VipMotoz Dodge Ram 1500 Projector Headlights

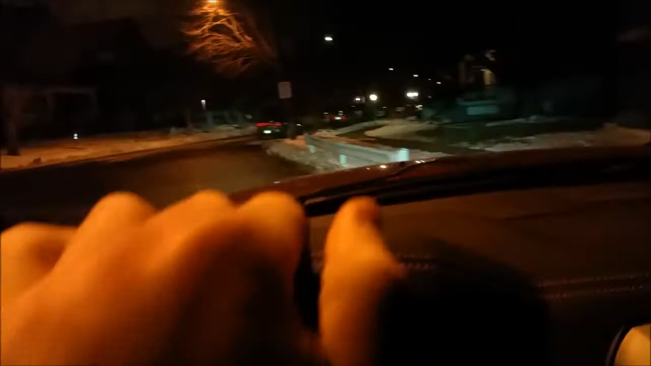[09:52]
that's just the headlights no the headlights are not on